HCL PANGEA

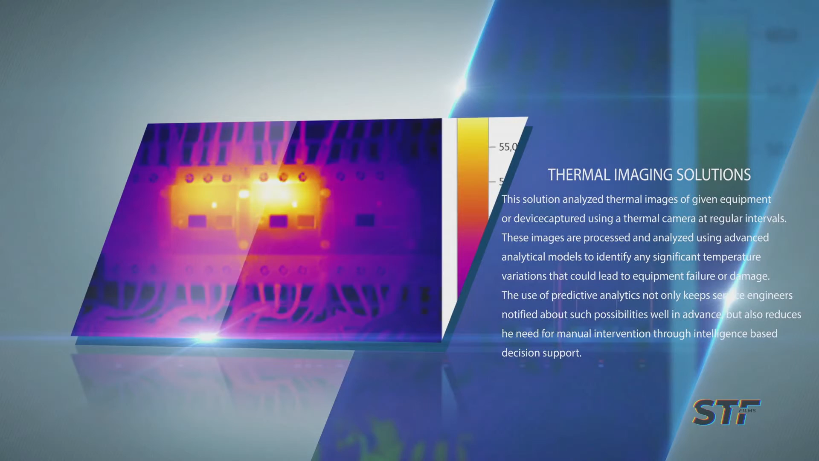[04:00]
These images are processed and analyzed using advanced analytical models to identify any significant temperature variations that could lead to equipment failure or damage.